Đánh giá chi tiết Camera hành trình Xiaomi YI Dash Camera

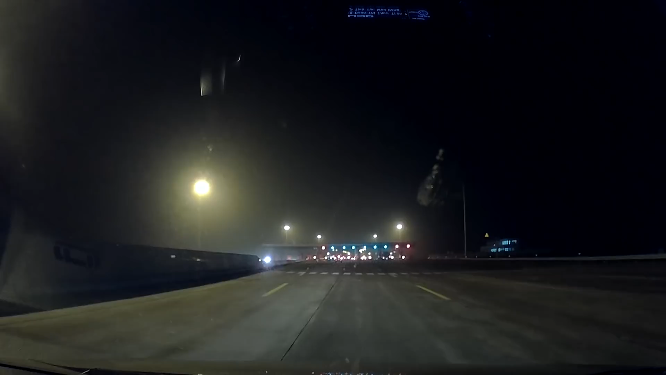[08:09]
Chất lượng hình ảnh khá tốt Ở đây là mình nói khá tốt nhé Có một số cam thì Mình nhìn thấy buổi tối khá
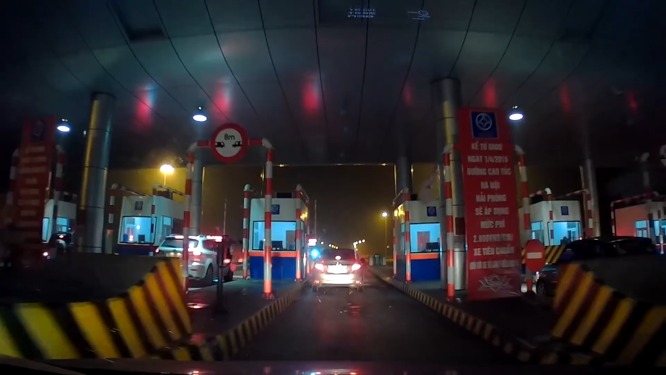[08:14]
là mờ Cho dù là có cao ác Nhưng cũng khá là mờ Nhưng mà chiếc EE này thì Ánh
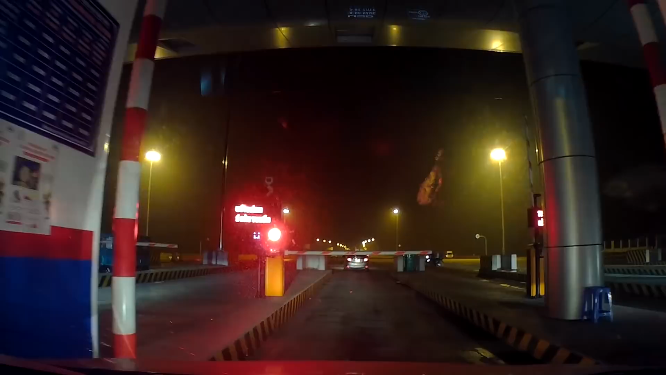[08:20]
sáng khá tốt Tuy nhiên thì nó hơi noise một chút Nó cảm giác sáng nhưng lại noise hơi nhiều Đến cái phần mà hình ảnh không có cao ác Thì các bạn nhìn thấy
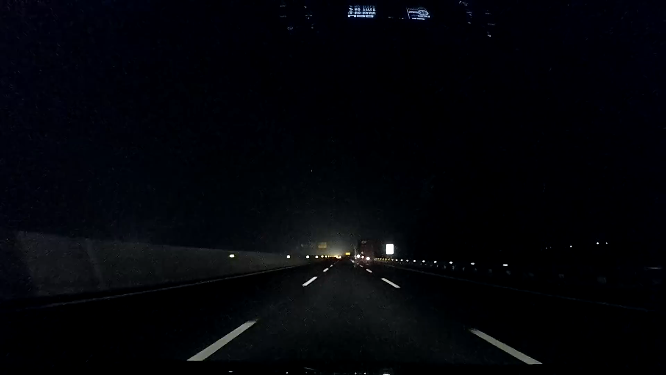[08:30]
Nó cũng giống như là hầu như các loại cam khác thôi Thì chúng ta nhìn cũng không được rõ ràng lắm Nhưng mà ở cái tầm giá Dưới 1 triệu rưỡi như thế này Thì chả có cam nào hơn được đâu Rồi như vậy thì cả 3 cái điều kiện ánh sáng Quan trọng nhất của một chiếc cam hành trình Thì các bạn đã xem rồi